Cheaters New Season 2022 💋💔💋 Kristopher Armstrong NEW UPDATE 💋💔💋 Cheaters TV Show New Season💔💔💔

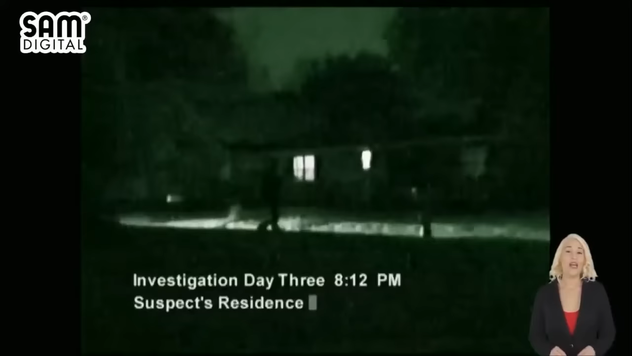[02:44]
Cheaters agents carefully review the facts in the case and prepare to get on to business. Based on information provided by Kristopher,
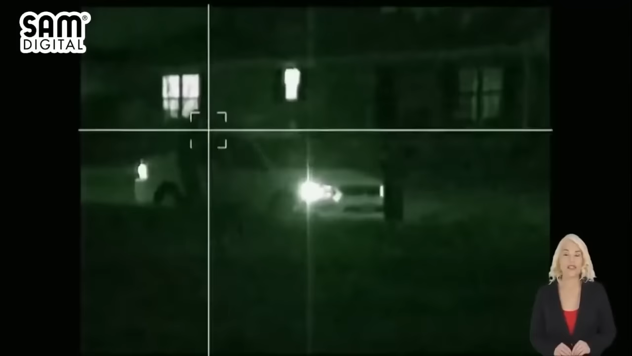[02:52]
cheaters inspectors keep an eye on suspect Stephanie Burns at her parents' house, her primary residence. A mysterious vehicle slowly pulls up to the house. The car's interior light illuminates the image of an unknown gentleman. Suspect Burns hops into the car and the couple zip off down the road. The male companion then pulls into a local gas station to fill up his flashy little sedan.
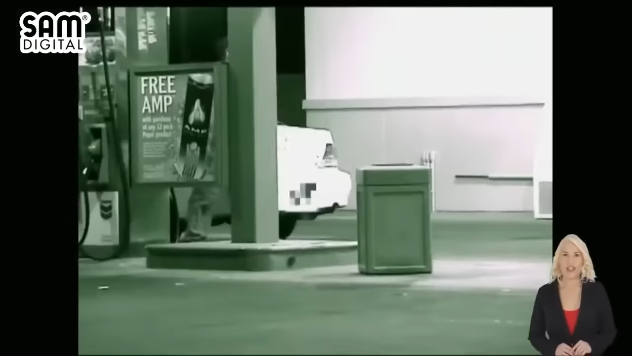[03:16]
Cheaters' cameras zoom in on the couple and it quickly becomes clear that they are engaged in some heavy petting.
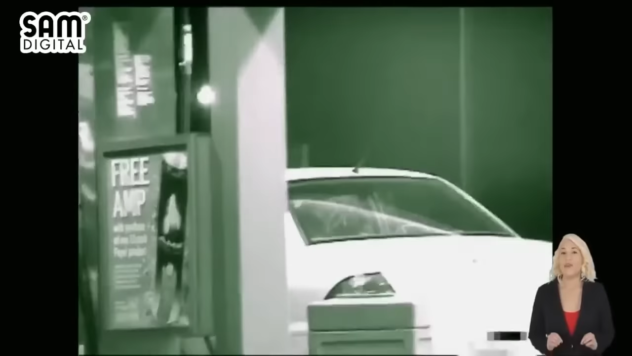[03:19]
Investigators are ill at ease to discover that Kristopher is being played for a fool. Suspect Burns and her handsome honcho make a turn into an apartment complex.
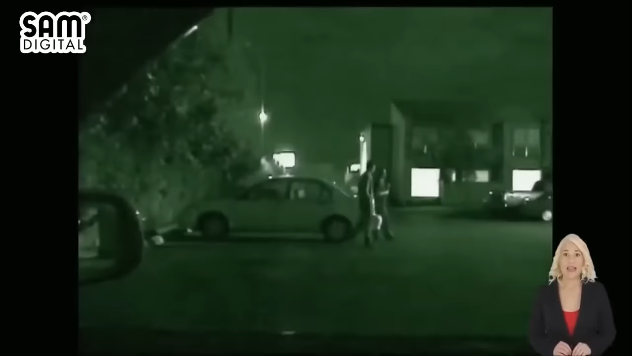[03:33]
The couple emerges from the car and investigators take note of their suspicious body language. After realizing the coast is clear, the two bolt inside the apartment.
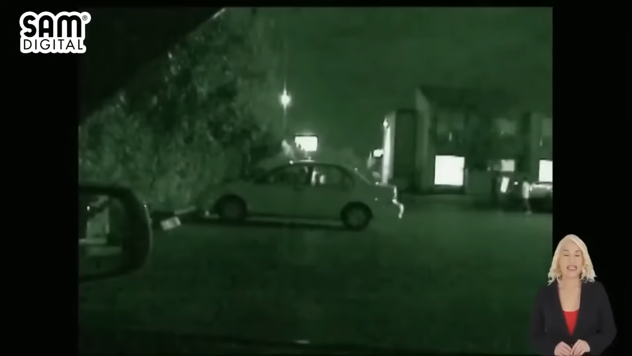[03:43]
Cheaters' PIs are informed that the apartment they visited actually is the residence of Stephanie's boyfriend, Kristopher. Cheaters' spies keep their eyes glued to the door for about an hour until the suspect and boy wonder finally emerge and make a break for his car. The two peel off and cheaters' sleuths head back to the command center to formulate some new strategies. Investigation day 7.
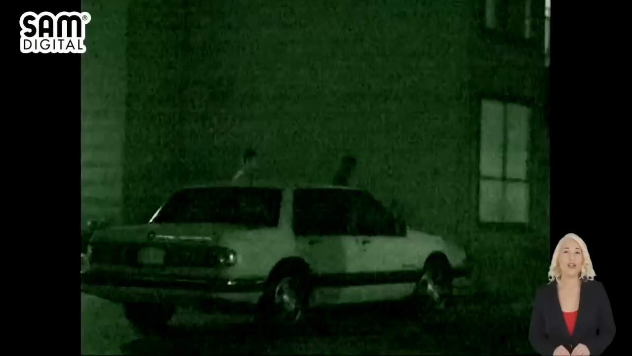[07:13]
They went in for about 45 minutes to an hour, then came back out of your residence. When she goes over to your house, what does she tell you she does?